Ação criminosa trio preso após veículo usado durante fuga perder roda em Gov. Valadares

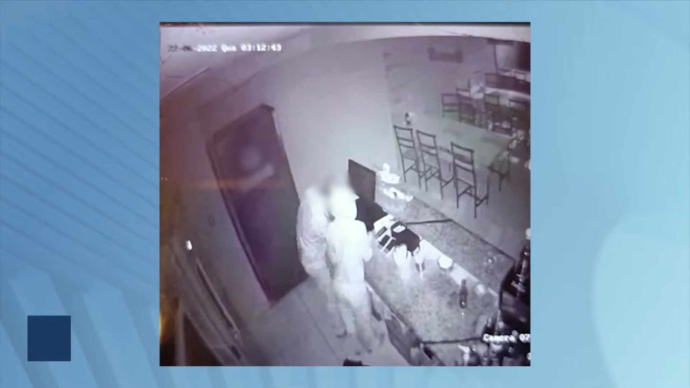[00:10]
O caso foi registrado na madrugada dessa quarta-feira em um restaurante no bairro São Pedro. Ó, vou chamar a Vivian disso. Ó, Vivian, me conta sobre esse caso aí. Soltou as rodas lá, né?